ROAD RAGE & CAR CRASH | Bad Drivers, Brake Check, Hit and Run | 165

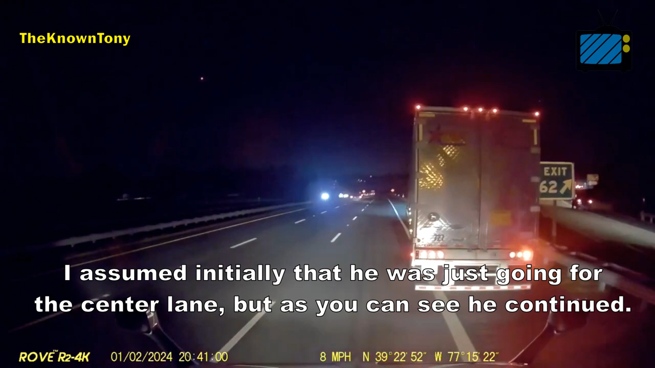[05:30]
I didn't wreck. I almost hit him. He cut this.